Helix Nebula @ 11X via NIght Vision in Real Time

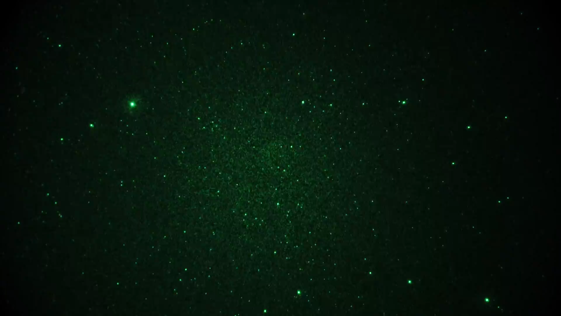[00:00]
Alright, my first slightly successful attempt at catching the Helix Nebula in Aquarius in real time. If you look carefully, you can just barely make out a smoke ring of sorts in the center of the field. Move it around a little bit here. There it is. The smoke ring is a little above center. It's kind of right at center there and a little bit below center. But let's get it back to center. So you see that smoke ring?
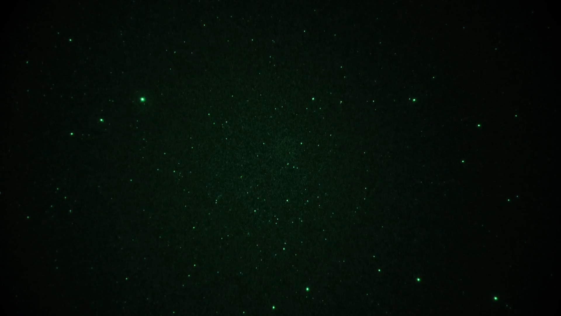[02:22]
Okay, that's going to be that. Although, well, not yet. Let's try dialing down the intensifier gain. Is it any easier to see? Probably not. Oops, it turned off. Oh, now it's not. What happened? Oh, that's interesting.